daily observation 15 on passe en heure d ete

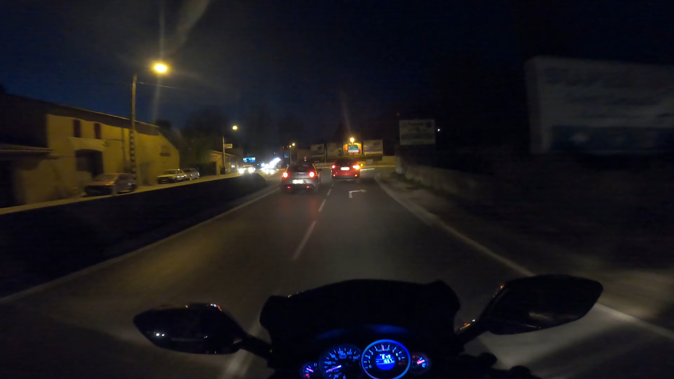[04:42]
Oh putain, et au milieu de voie, oh là là, c'est pas conduire, c'est pas possible. Ah, tu vas pas louper la route là. Ah putain, on est mal barré avec lui. Oh, j'ai mal à la tête d'un coup là. Oh là là là là là là là là là là là là là là. Mais ça va pas le rater le virage, hein, ça c'est certain. On n'a pas dépassé les 50.
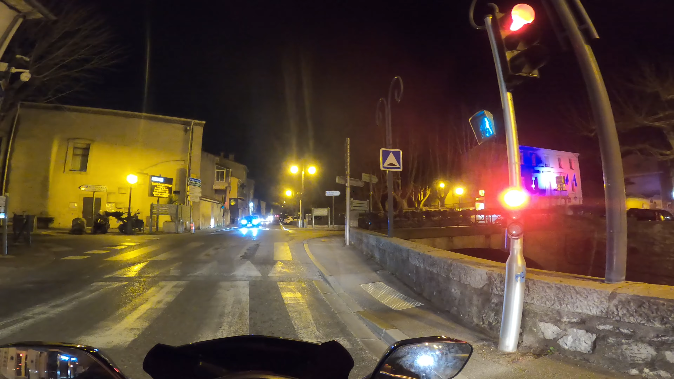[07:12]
Petit feu rouge, tu passeras au vert. Lorsque tu le voudras bien, dans 3, 2, 1. Feu rouge, vert. Non, il va pas.